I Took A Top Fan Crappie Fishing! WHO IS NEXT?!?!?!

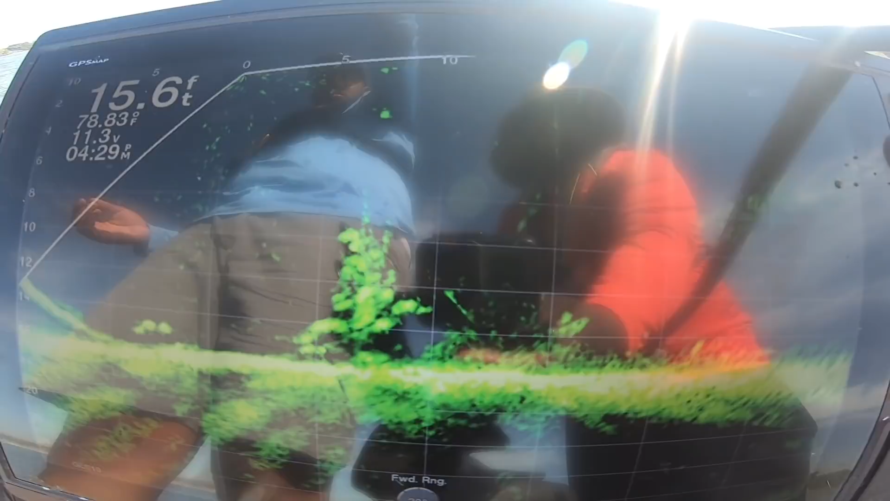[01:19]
On screen: depth 15.6 ft, water 78.83°F
There he is going down right now using mono. He did have an ACC crappie stick, so you know I was ready to put him in the boat.
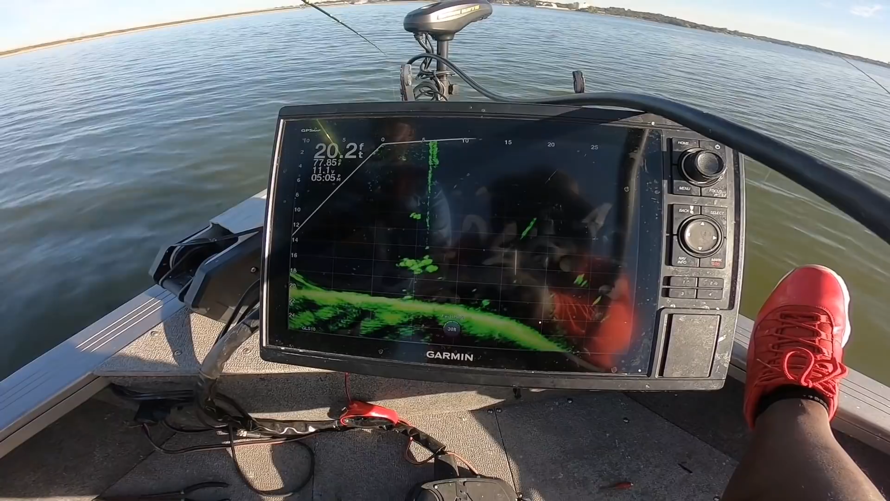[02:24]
Close it all the way, bingo. Fish on, fish on. Mm-mm. Come up slow. Ooh, he just dropped it. Oh. Yes, come up slow. I didn't even feel that. I know you didn't. But did you see your bait fall out of his mouth a second ago? Okay, and go back down. I felt it when he let it go. Go down. Shake. Up slow. That fish ain't bit that. My goodness.
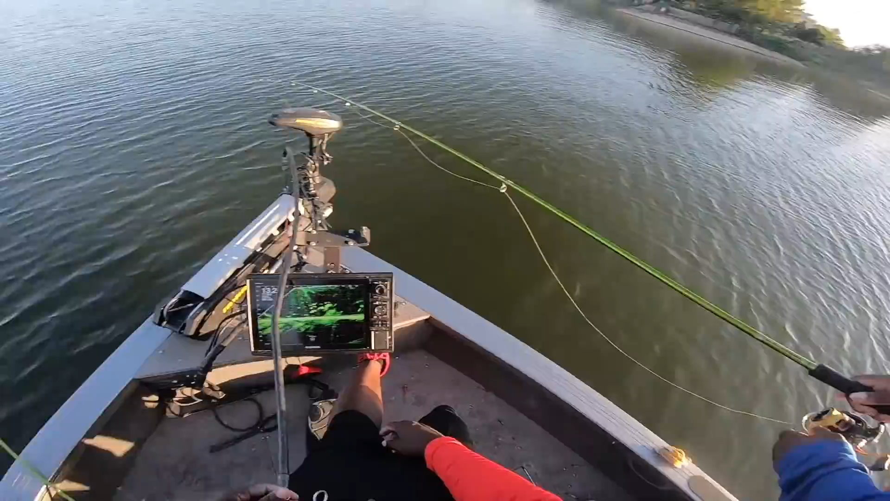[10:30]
You got, stop. That's a good fish. That's a good fish there, Jack. Well, I was looking at the other. Yeah, that drop. Stop. Lower it.
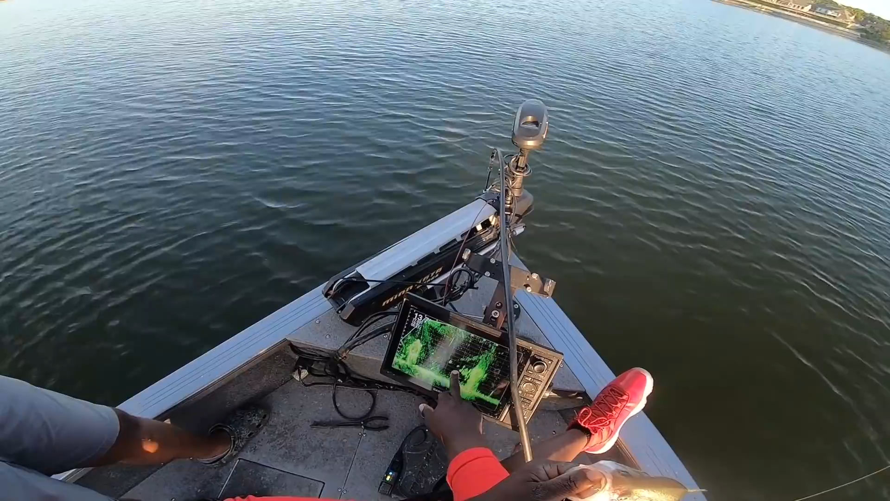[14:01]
So yes, they're at 20 to 25. I want you to pitch like you're going to 30. And that allows you to see your jig, to, again, to set everything up as it's falling.